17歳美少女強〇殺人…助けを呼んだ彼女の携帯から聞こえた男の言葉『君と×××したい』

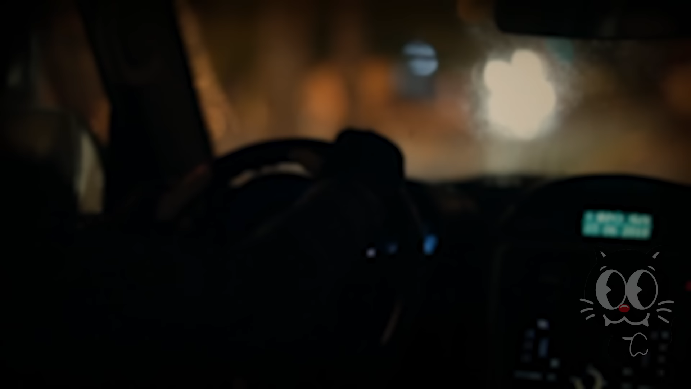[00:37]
から察するに走行中の車の中にいるようだそして
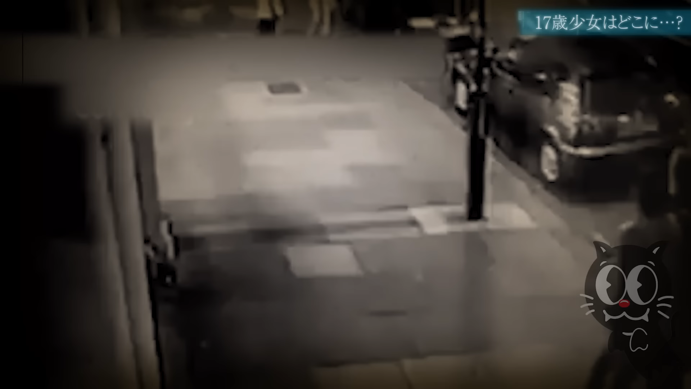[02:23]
この時の2人の様子が街に設置された防犯カメラによって捉えられている右を歩いているのはハンナ左が友人のヘレンだ間もなくバス停に着いた2人到着した